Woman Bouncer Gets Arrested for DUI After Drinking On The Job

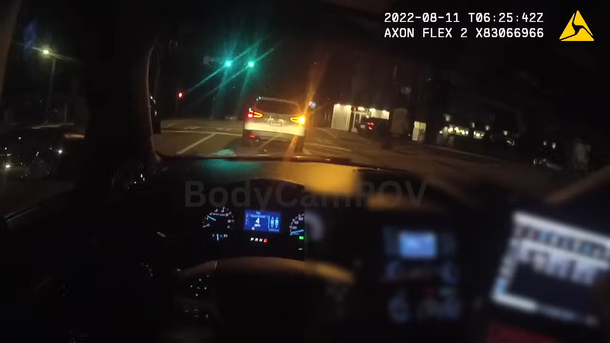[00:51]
Traffic stop. On a blue Kona.
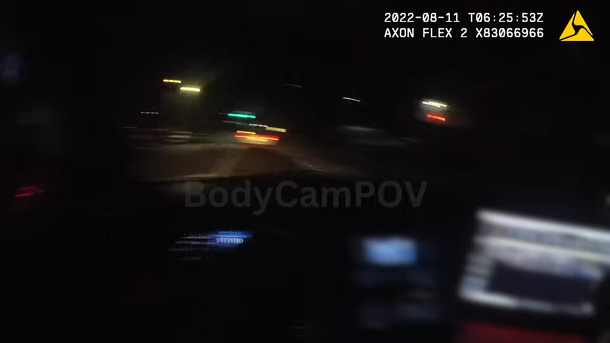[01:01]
On Dorchard right now, coming up to Thomas.